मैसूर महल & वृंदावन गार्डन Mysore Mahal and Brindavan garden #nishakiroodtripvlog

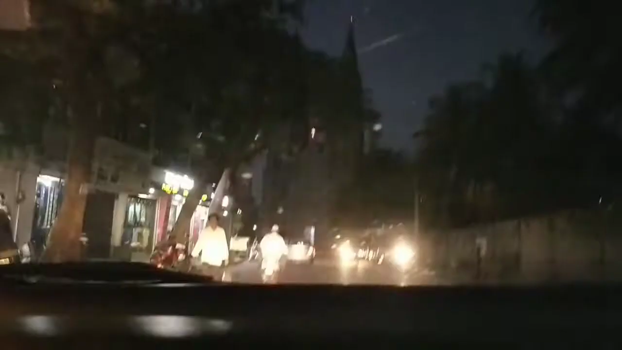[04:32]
और रात में मैसूर कुछ इस तरह से दिखता है उसके बाद हम चले गए ब्रिंदावन गार्डेन यह सामने आप देख रहे हो यह चर्चे
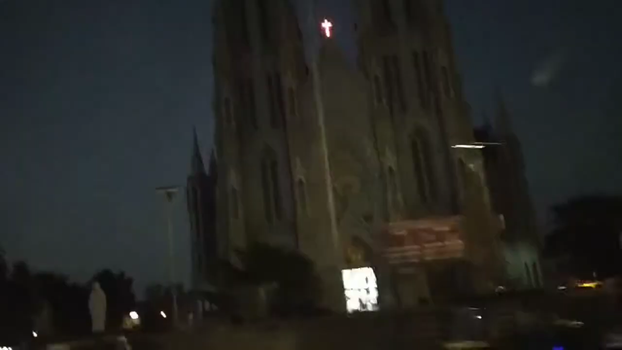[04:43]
यहां हम विजित नहीं कर पाए ऐसे मैं दो-तीन बार कर चुकी हूं मैसूर आ चुकी हूं यहां पे कुछ मूवी की सुटिक वी थी
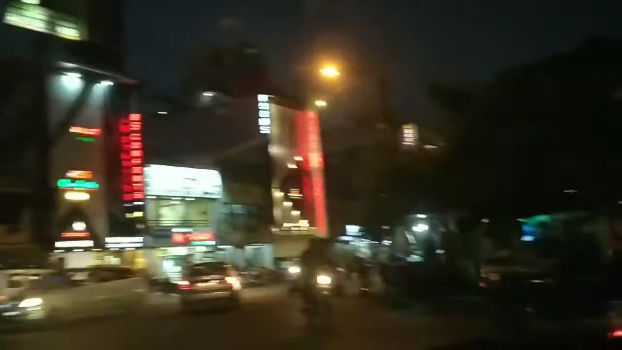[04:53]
एंता बच्चन की सायं तो इस
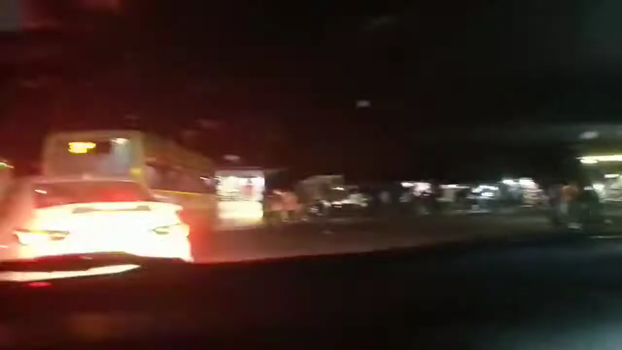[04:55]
तरह से मैसूर का नजारा है नाइक में
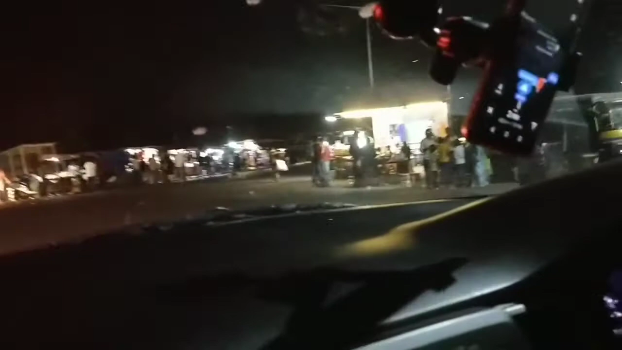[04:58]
और प्रिंदावन गारड़न के यह देखऊ पार्किंगेरिया है काफी
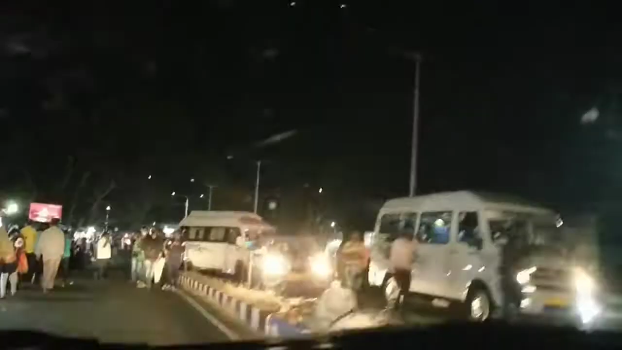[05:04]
क्रेज है यहां पे प्रिंदावन गारड़न दूर से देखने के लिए आते हैं और नाइक यहां पर लाइटिंग सो भूती है,